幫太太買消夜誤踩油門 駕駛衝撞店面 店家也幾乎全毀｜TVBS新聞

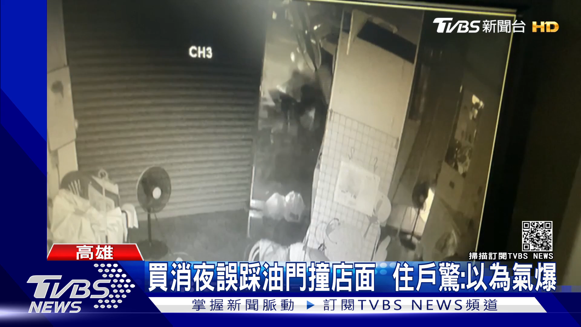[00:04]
不久后还有人影晃动，走到户外一看才知道，竟然是遭到这辆小客车冲撞。